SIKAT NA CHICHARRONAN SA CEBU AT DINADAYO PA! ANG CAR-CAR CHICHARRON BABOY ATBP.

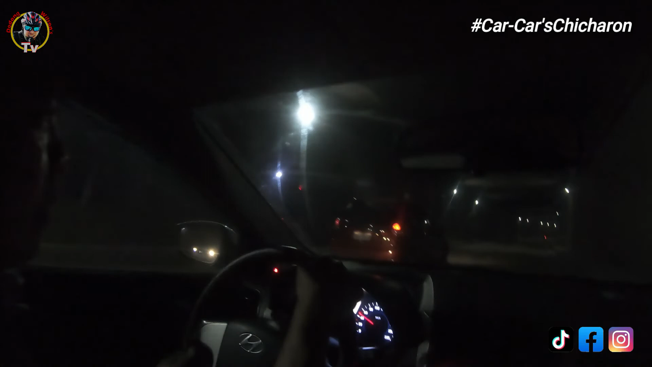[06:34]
south area tapos galing kayo dito sa may norte o di kaya sa Mandawi City, so advice ko, mas madaling pagtasin o daanan itong south reclamation area. Kung dadaan kayo doon sa main road, ano, mag-traffic kayo.